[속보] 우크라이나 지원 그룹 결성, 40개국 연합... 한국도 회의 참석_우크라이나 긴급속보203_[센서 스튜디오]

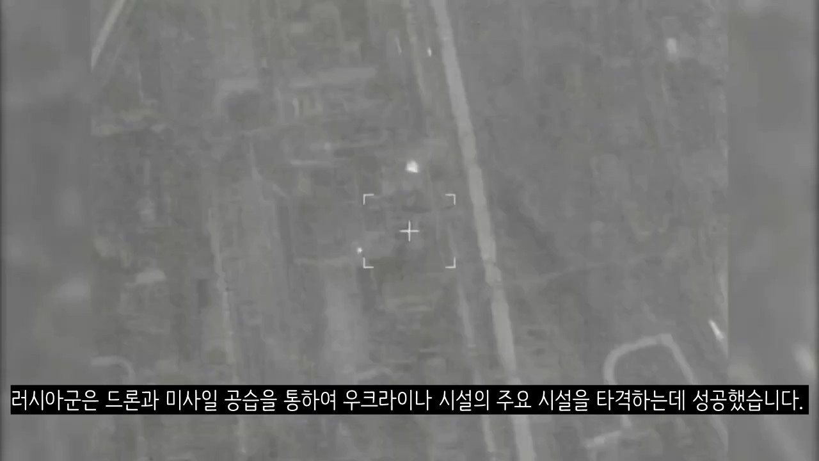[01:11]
러시아군은 드론과 미사일 공습을 통하여 우크라이나 시설의 주요시설을 타격한 데 성공했습니다.
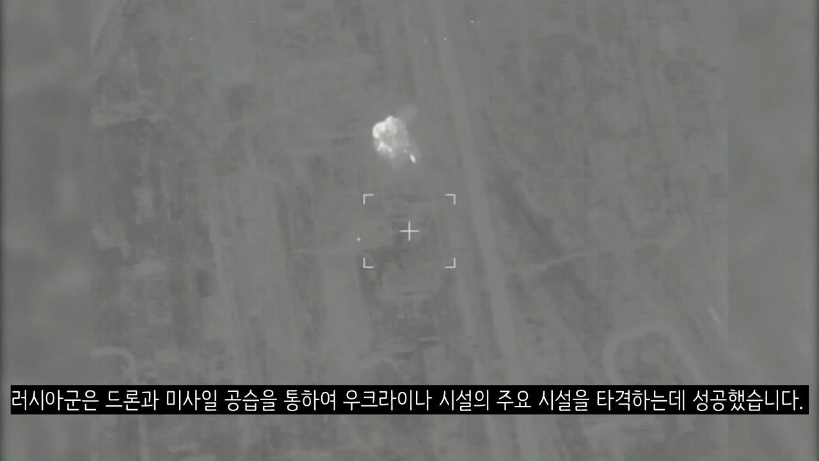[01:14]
우크라이나 제110 블리어다는 자포리자 지역에서 러시아 장갑차에 대한 폭격을 진행하여 수십 대의 장갑차를 파괴시키는 데 성공했습니다.